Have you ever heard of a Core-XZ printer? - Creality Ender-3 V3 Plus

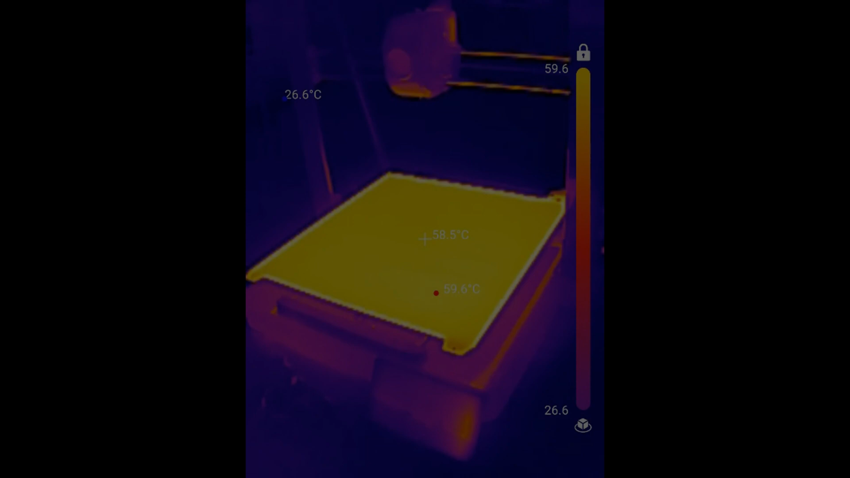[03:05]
On screen: spot 58.5°C, max 59.6°C
When set to 60 degrees, it reaches exactly 60 degrees.
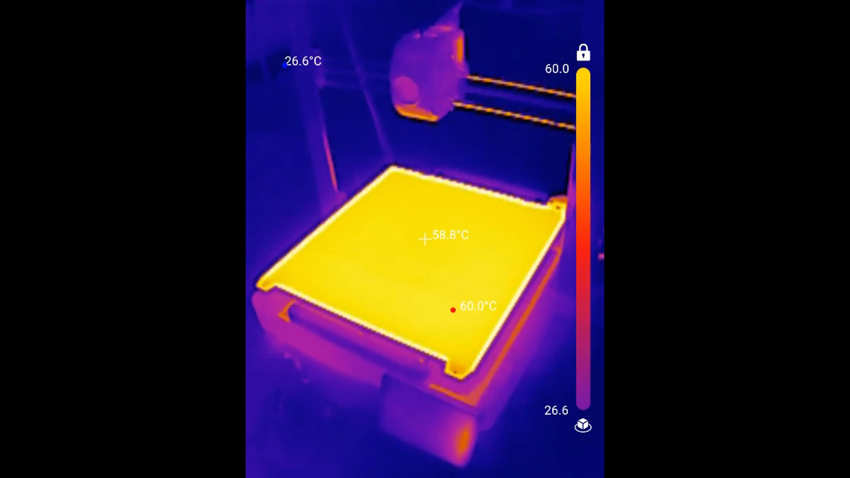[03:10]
On screen: spot 58.8°C, max 60.0°C
It is also remarkably consistent, with temperatures near the edges only dropping by 1 or 2 degrees Celsius.
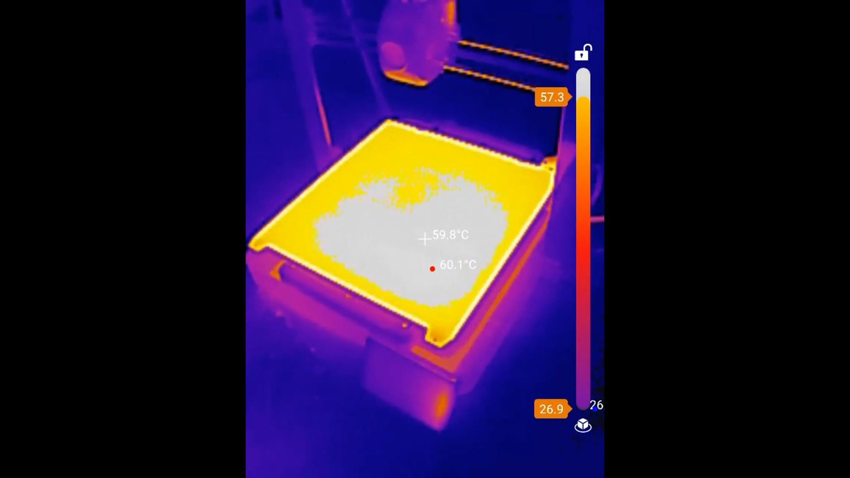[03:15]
You don't have to worry about adhesion issues due to temperature differences at the edges.